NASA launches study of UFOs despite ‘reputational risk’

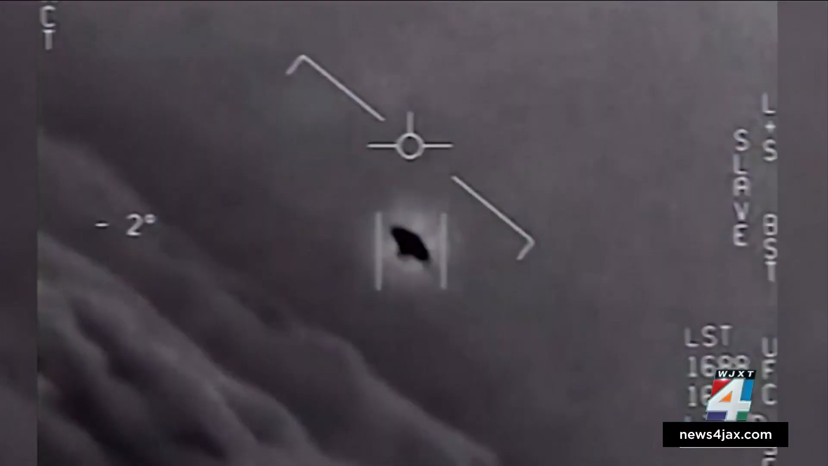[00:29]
Even Navy pilots have spotted these unidentified objects while flying and are looking for answers.
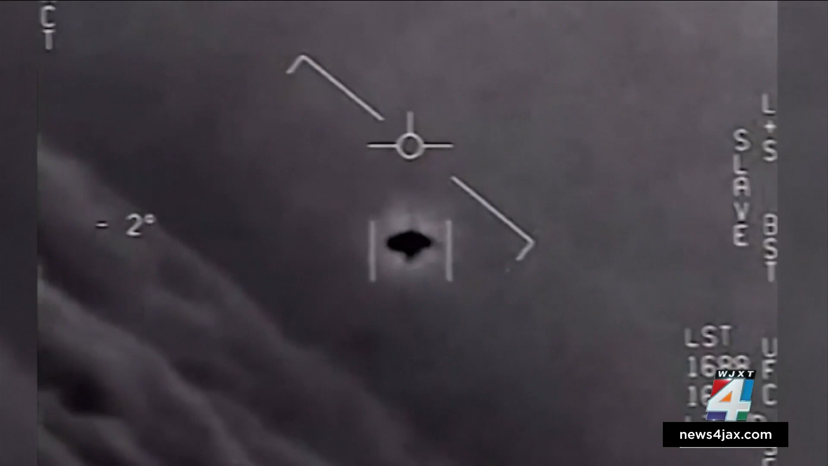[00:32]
It's rotating. It's the speeds that they're exhibiting as well as the flight characteristics.